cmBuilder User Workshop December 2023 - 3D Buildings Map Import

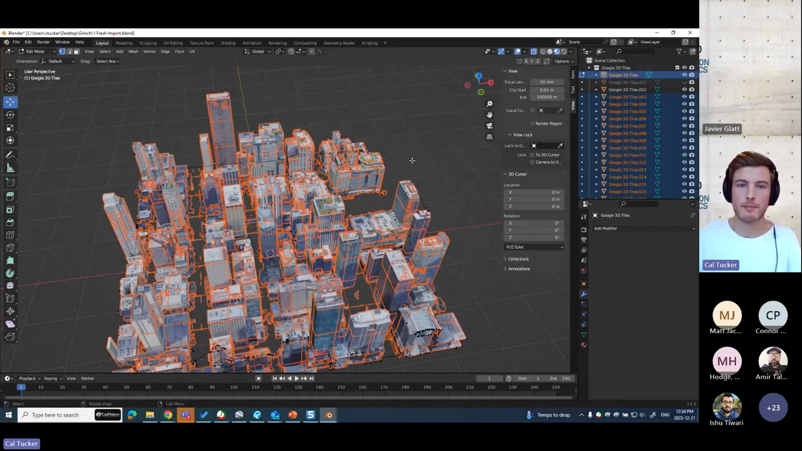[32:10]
perfect so we can see now it's been split up into materials so you can select on any of these and just see exactly what was